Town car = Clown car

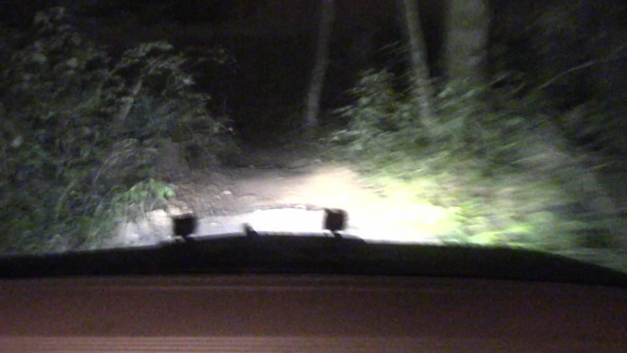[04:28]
We made it down this hill, I feel like we went up, I mean down, let's try going up it.